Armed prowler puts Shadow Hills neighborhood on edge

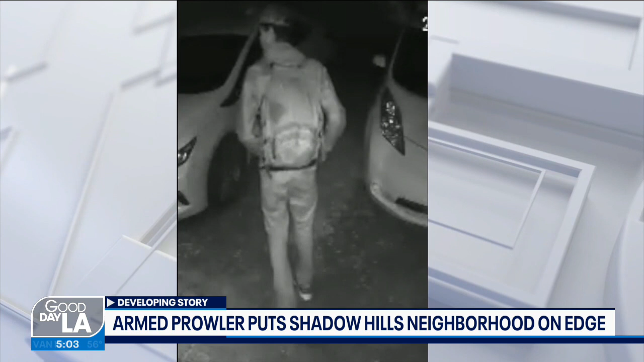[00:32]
he was caught on camera again, freshly shaven this time, and armed with yet another different gun.